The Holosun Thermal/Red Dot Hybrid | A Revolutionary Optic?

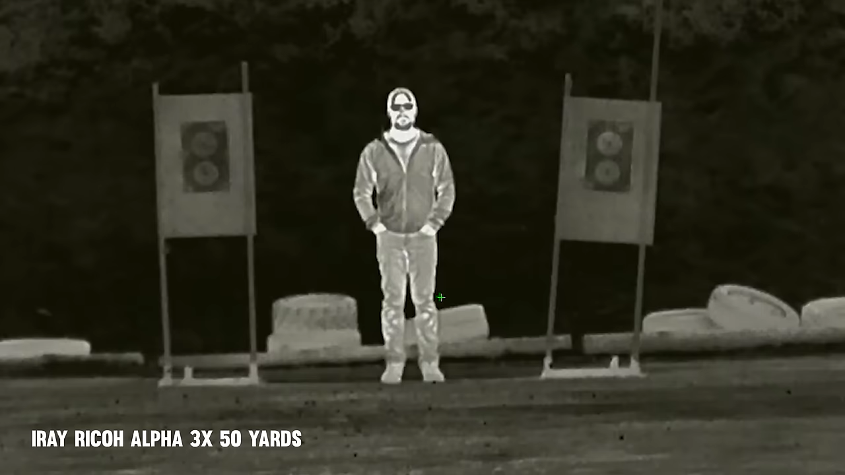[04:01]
Rat hunting Varmint hunting And other hunting With the night vision optic With
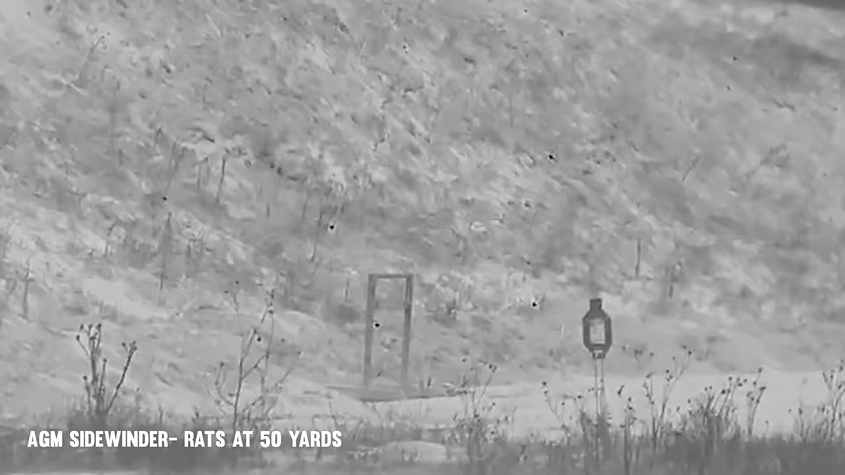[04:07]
the iRay Ricoh Alpha A dedicated thermal
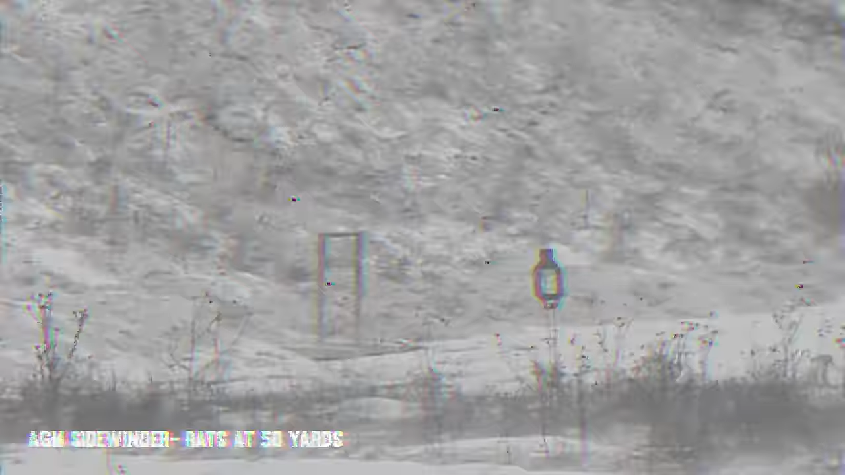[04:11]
The AGM Sting IR clip-on And lastly The DRS TH Okay,
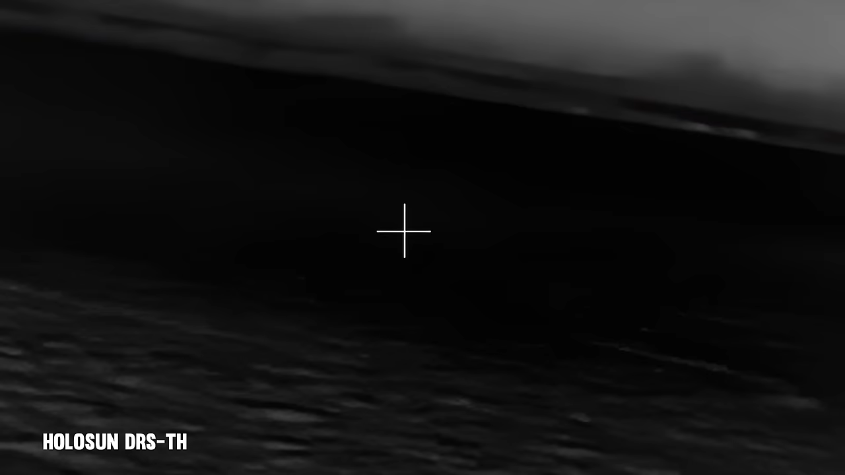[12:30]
And now I can see just my red dot reticle And then when it's night time You can flip this up Which is when you'll start using the thermal lens
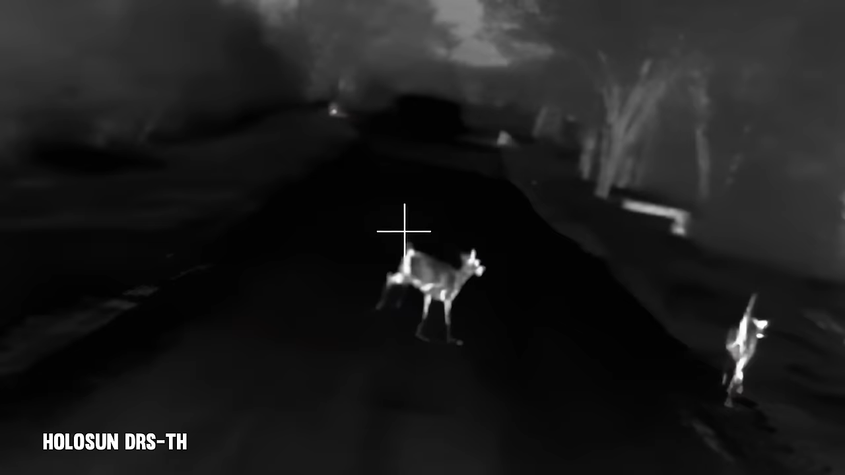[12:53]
put down a whole bunch of pegs I didn't record all of them I actually only recorded one But I wasn't missing It's dead on It works extremely well I think another pro of
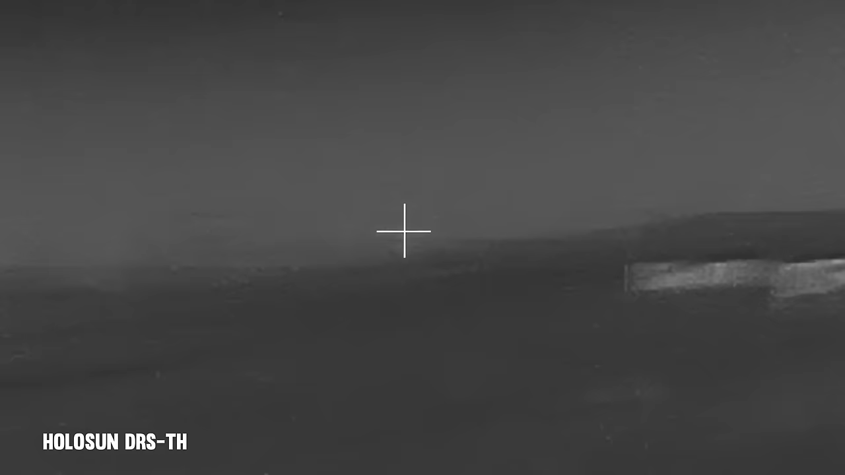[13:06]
this thermal optic Is it is significantly easier to learn How to operate And
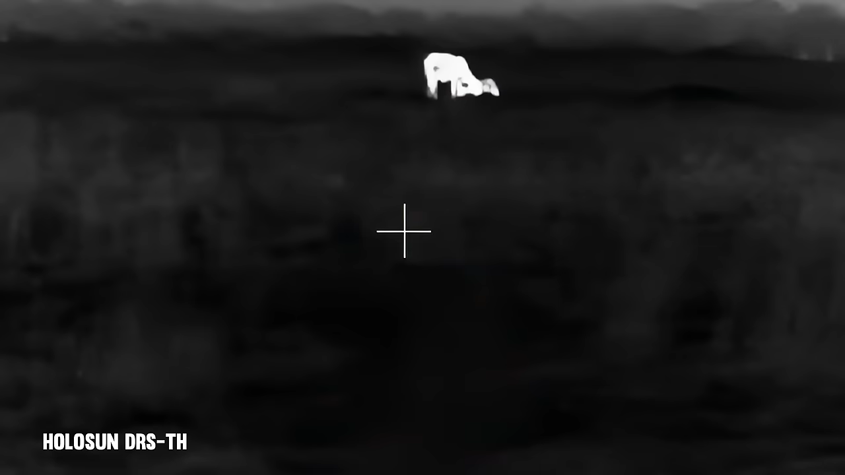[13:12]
understand what the settings are Over say one of these IRA Ricoh Alphas Or even one of these AGM Sting IRs It is actually